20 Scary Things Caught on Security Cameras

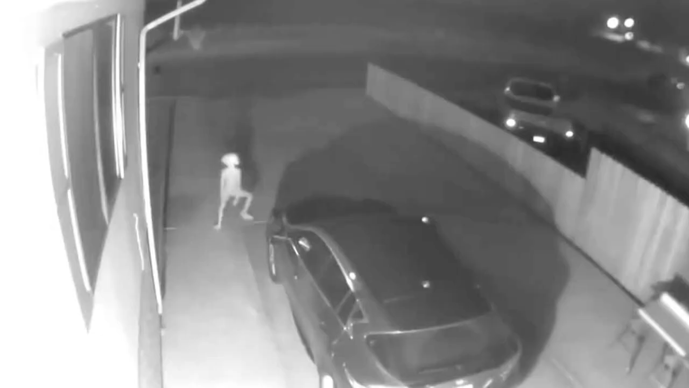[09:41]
CCTV Captures Dobby on Driveway This creature, suspected to be a risen Dobby from the Harry Potter series,
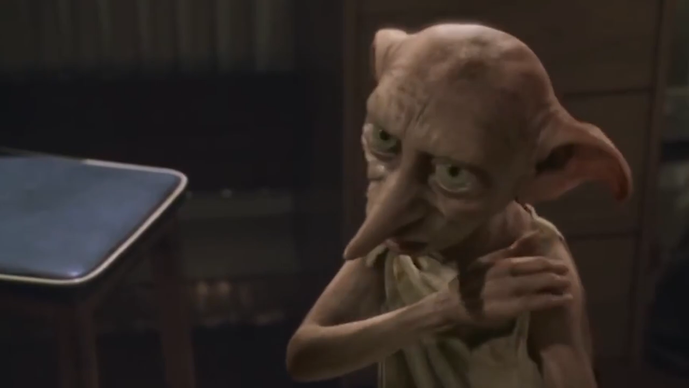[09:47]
is admittedly not one of the kind of creature you want to encounter looking about on your driveway in the dead of night.
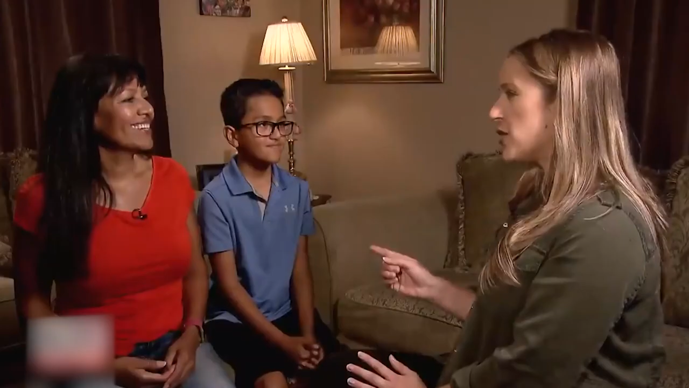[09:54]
But unfortunately, this was the eerie sight that greeted mom Vivian Gomez from La Junta, Colorado, when she checked her CCTV footage.
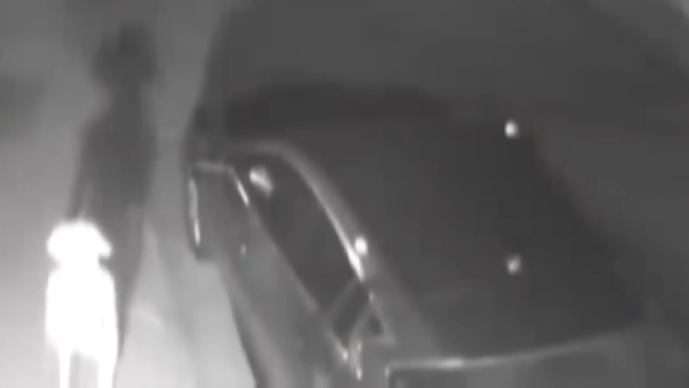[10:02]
Doing the chicken dance and walking about on her driveway, with big ears flapping away, was a house elf-esque figure straight from the imagination of JK Rowling. After sifting through various theories including UFOs, ghost girls and someone looking for a porta potty, the public has picked up on a fairly plausible explanation.
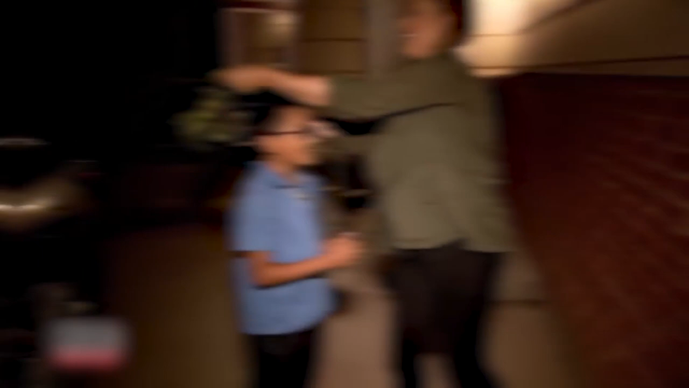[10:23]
They suggest it might just be her son with underwear over his head, doing what he does to amuse himself.
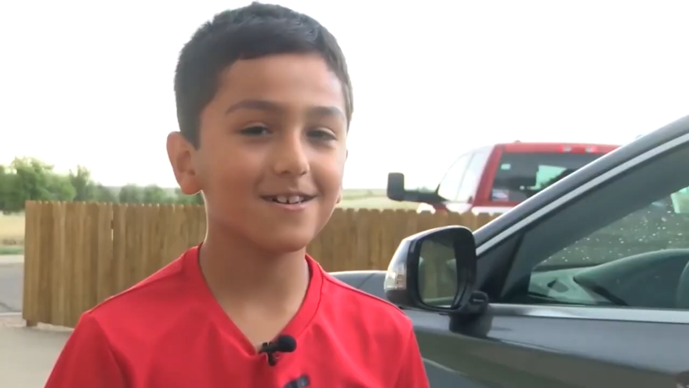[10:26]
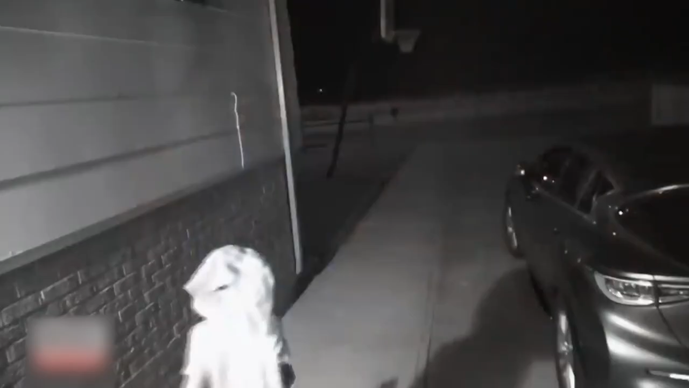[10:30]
And if you watch the clip again with this in mind, it does indeed look as if a little kid is doing a funny walk for their own amusement.
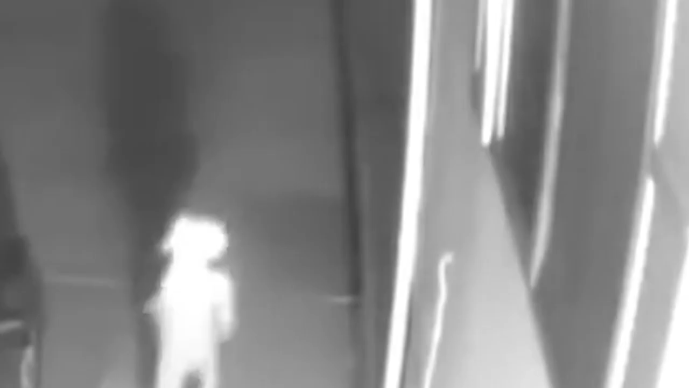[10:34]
It also appears if there are some sort of clothing tied around their head. However, an official explanation has yet to be given, so more excitable muggles are still free to transform this episode into
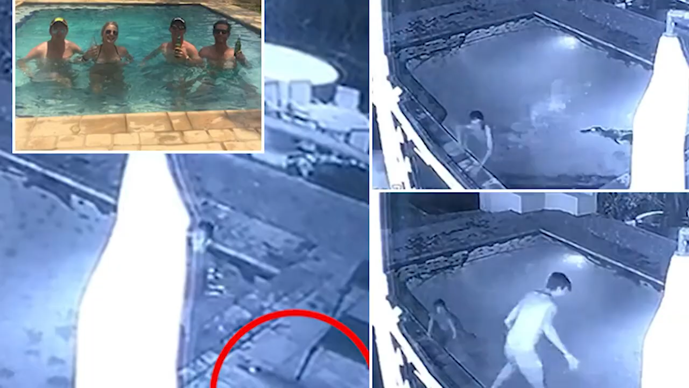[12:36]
Alligator Attacks Couple in Swimming Pool This terrifying clip shows CCTV images of the pair frolicking in the pool,
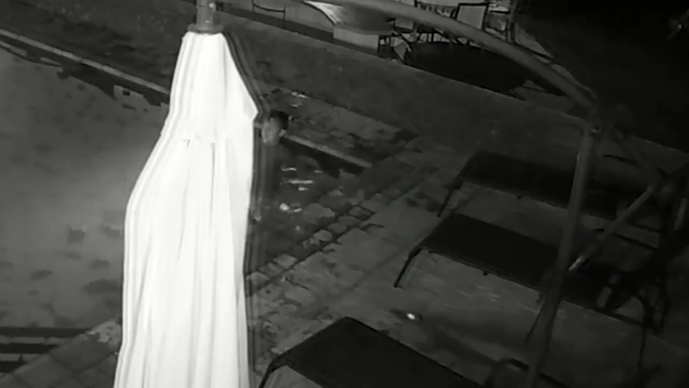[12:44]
unaware that they're being watched by a six-foot crocodile from the shadows.
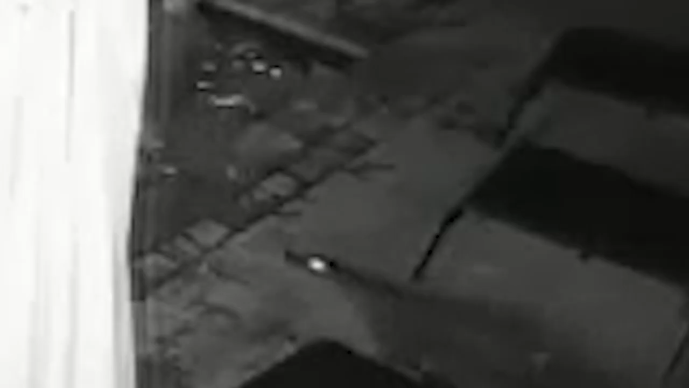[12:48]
It slowly sneaks up to the edge of the pool before quickly bolting in and launching a ferocious attack on the couple.
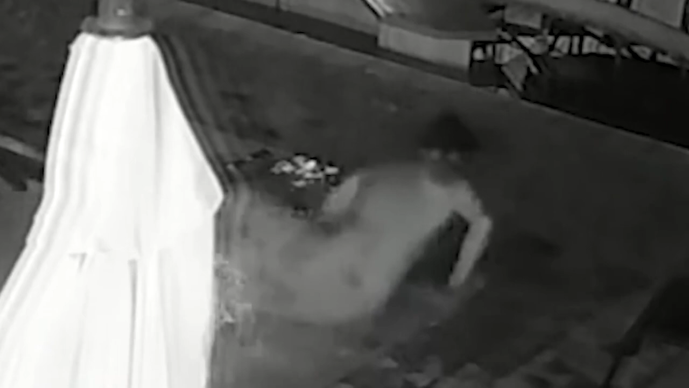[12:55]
Ditching his darling in a quick moment of survival instinct, the man dives for safety out of the side of the pool,
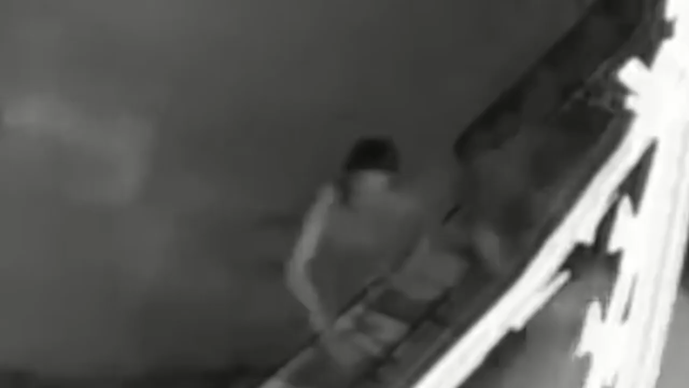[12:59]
leaving his partner to fight off the hungry reptile in a dramatic underwater battle. After realizing his wife is still in the pool, he rushes back, attempting to drive the croc away. She then manages to scramble out of the pool after appearing to sustain a couple of bites,
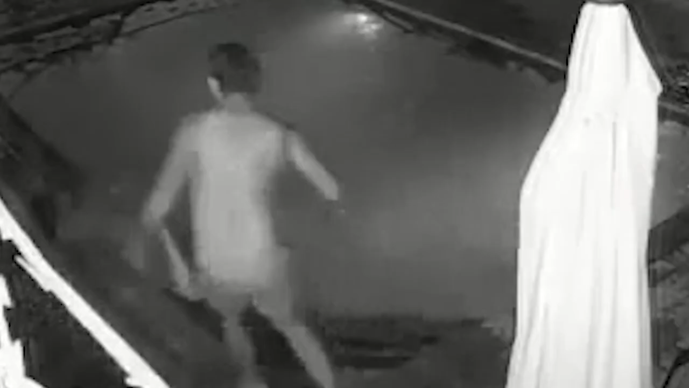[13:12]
leaving the croc prowling under the surface of the water menacingly.
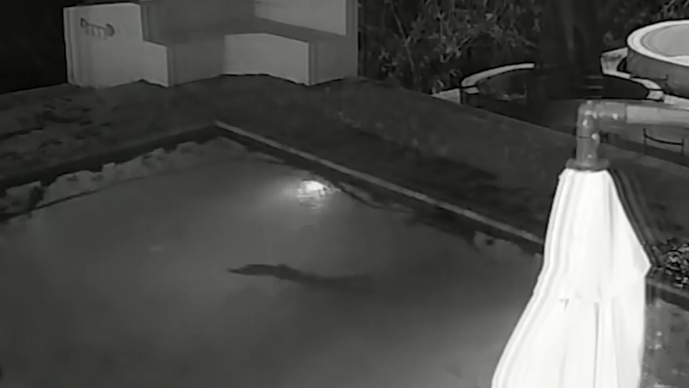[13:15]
The clip is believed to have been shot in Zimbabwe on Friday,
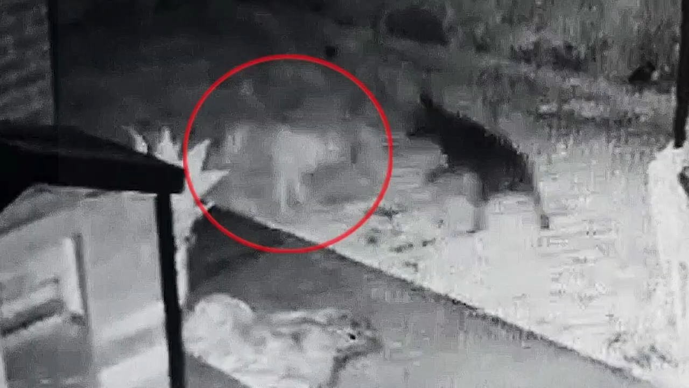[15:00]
Dog Plays With Ghost Could this possibly be a case of paranormal pooch activity?
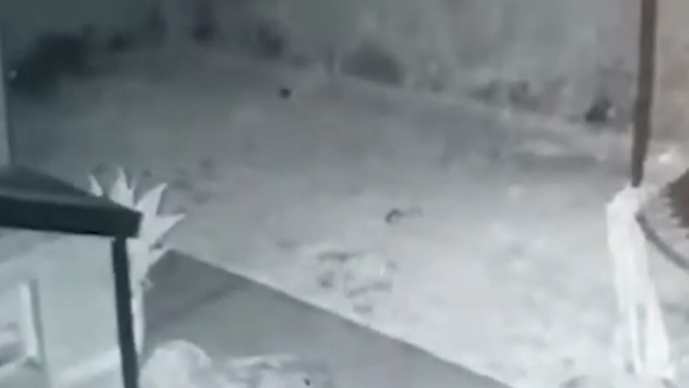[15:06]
An Australian man named Jake DeMarco has said that he was left shaken after a CCTV clip
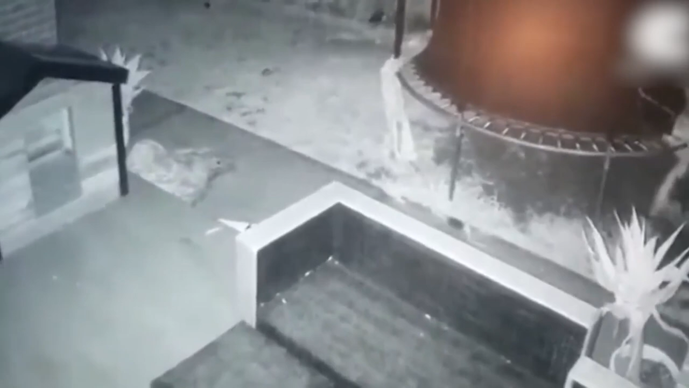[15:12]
appeared to show his pet dog playing with a ghost dog in his backyard. The clip appears to show Jake's dog, Ryder, chasing a translucent white pooch around outside in a fenced area. The two canines can be seen playfully running around before Ryder's alleged phantom friend appears from the frame.
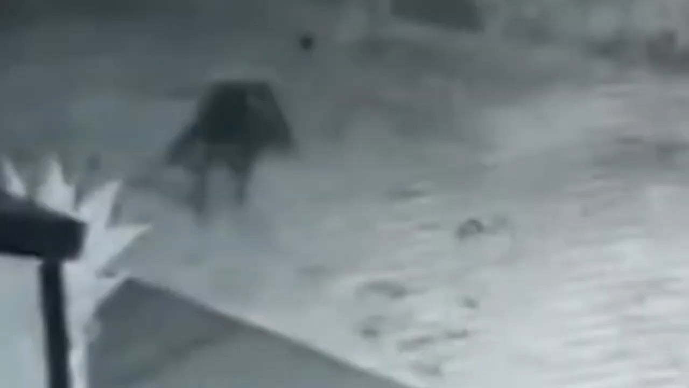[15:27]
Jake had reported to Cater's news agency that he was particularly stunned at seeing the second dog in his backyard,